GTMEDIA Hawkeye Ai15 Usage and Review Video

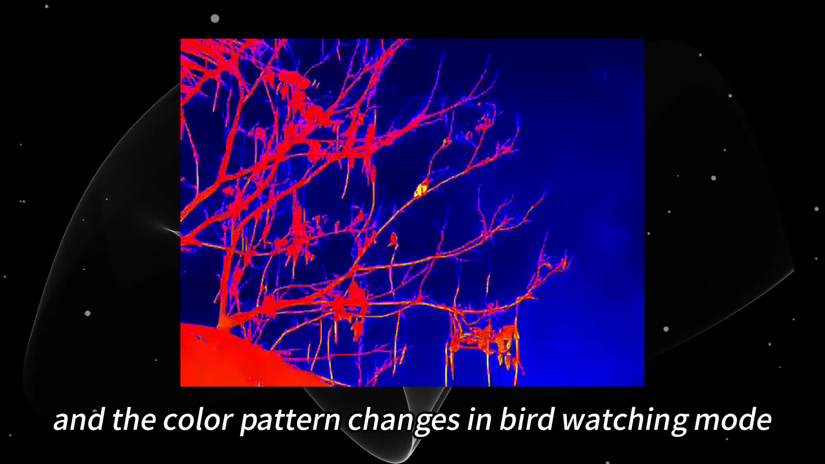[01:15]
Observe the birds in the trees and the color pattern changes in bird watching mode.
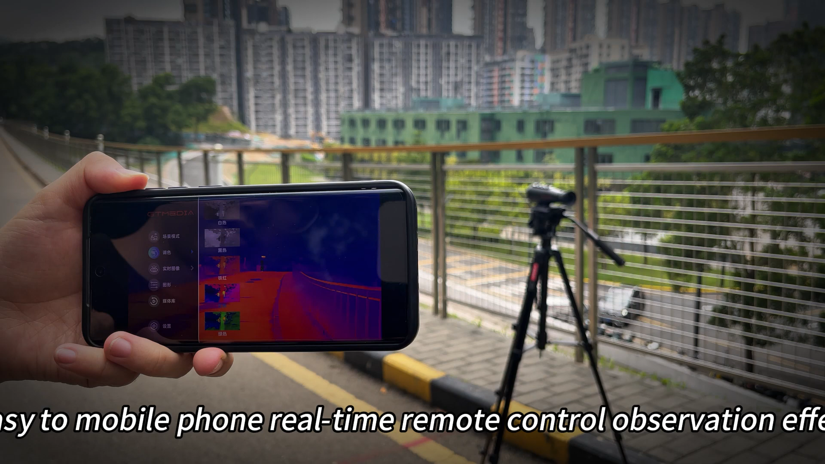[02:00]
Easy to mobile phone real-time remote control observation effect.